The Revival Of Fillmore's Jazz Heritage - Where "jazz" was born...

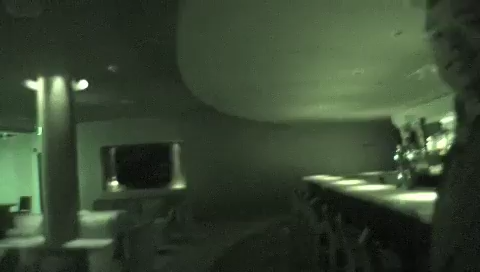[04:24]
I wanted to stop here so you can see this lovely bar. That's beautiful. Cool-ass hangout.